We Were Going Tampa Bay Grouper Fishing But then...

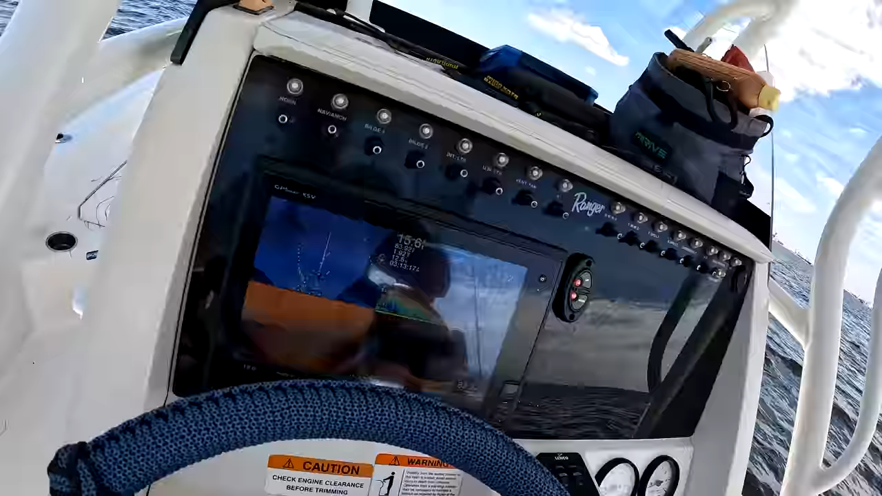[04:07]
You guys see all the squirrel fish?
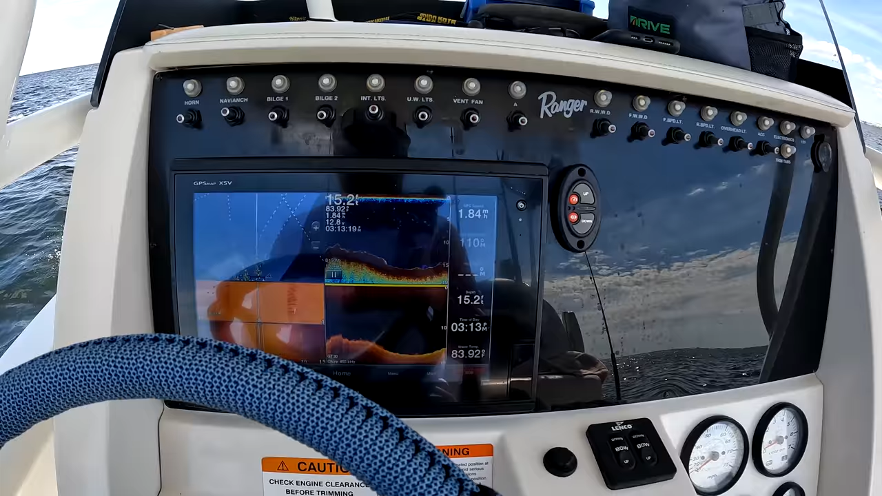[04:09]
A lot of times people ask what we're looking for on the unit. Let's check out that.
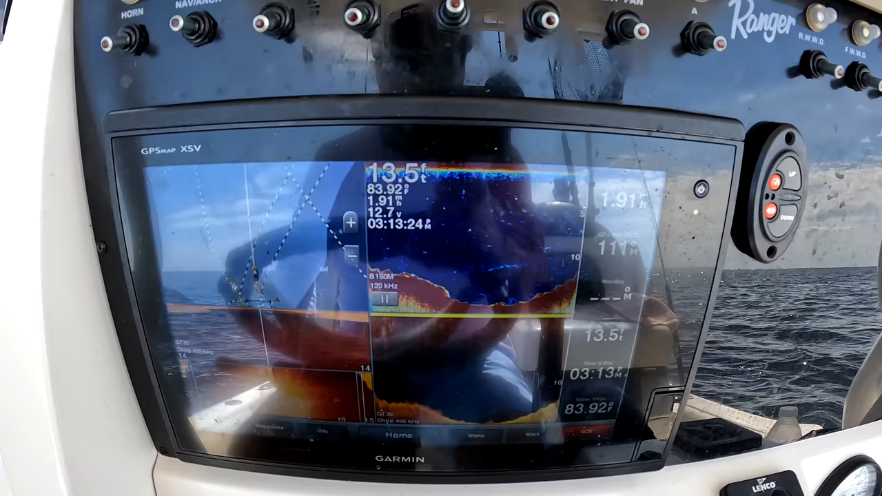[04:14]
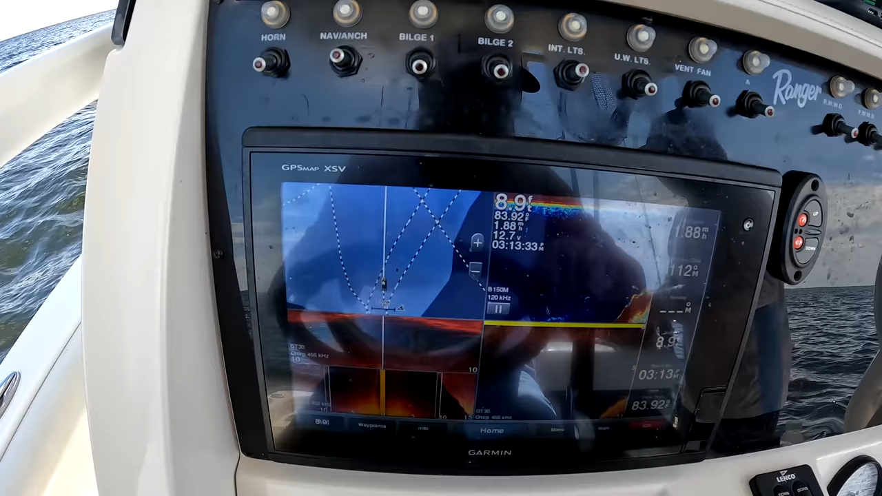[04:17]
Look at those fish right here in that big hill.
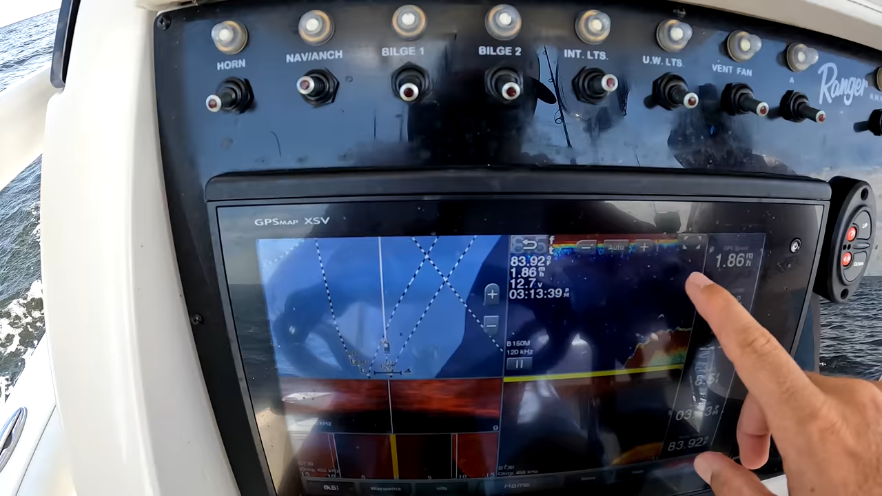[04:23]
That's nice.
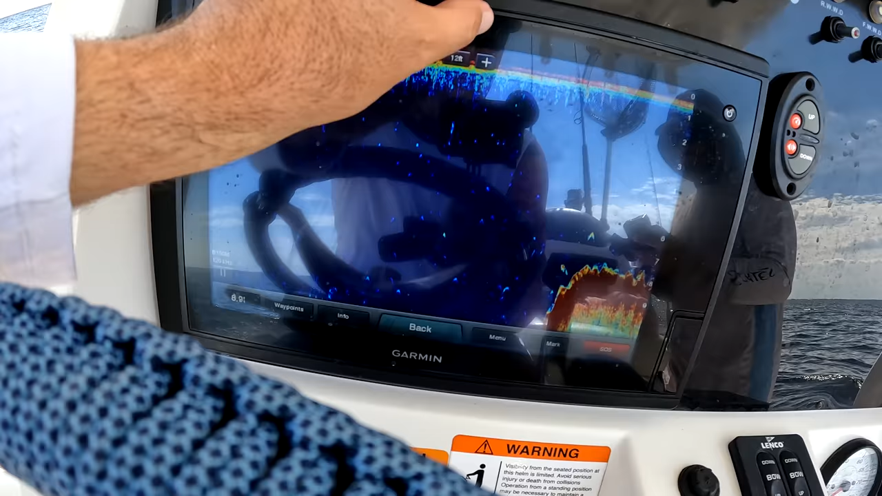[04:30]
You don't think there's fish all over that? You seeing that? Yeah. Yeah, boys and girls, that's what I'm talking about.
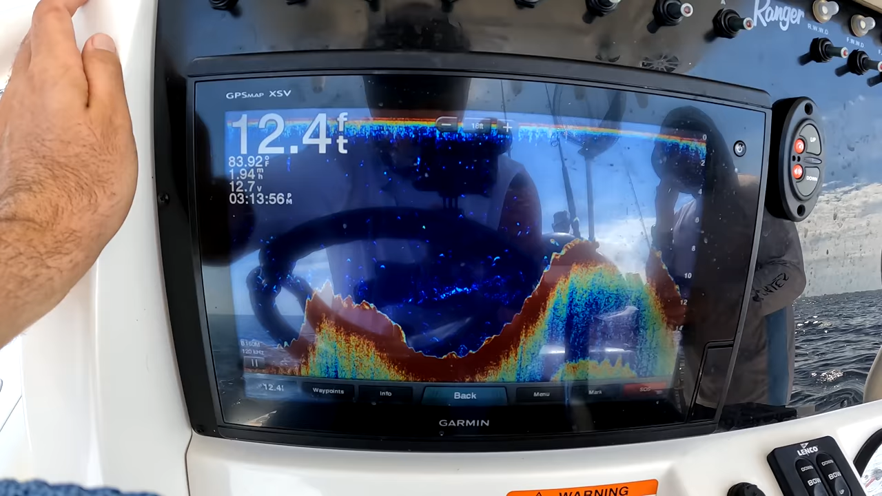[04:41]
On screen: depth 12.4 ft
Find those. Find you some grouper and snapper. And other things. That's gnarly.